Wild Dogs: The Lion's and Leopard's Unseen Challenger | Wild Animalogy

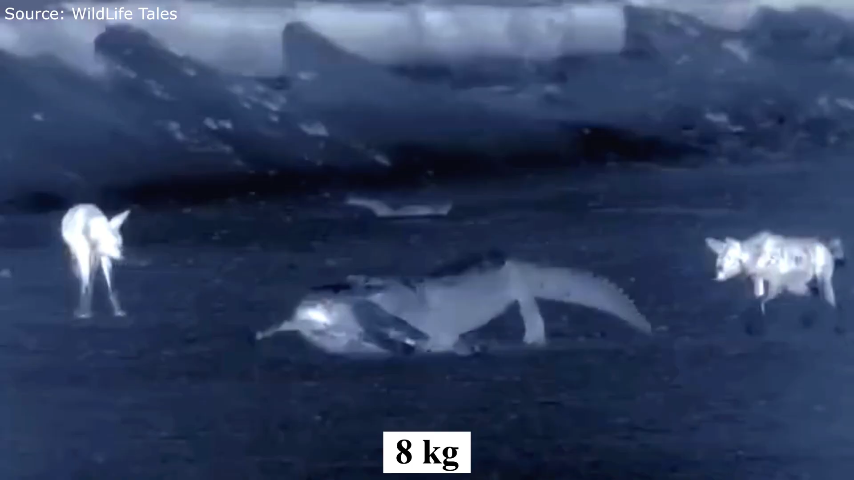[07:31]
has been known to consume up to eight kilograms of flesh at once in specific circumstances.